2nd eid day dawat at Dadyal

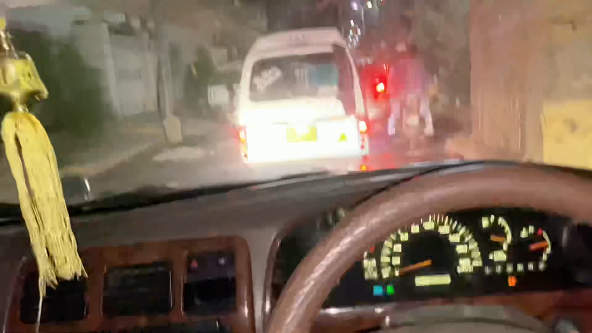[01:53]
चलो भाईजान, घर से तो निकल गए थे लेकिन अब ट्रैफिक इतना हो रहा है कि बस क्या बताएं, इतना ट्रैफिक हो रहा है।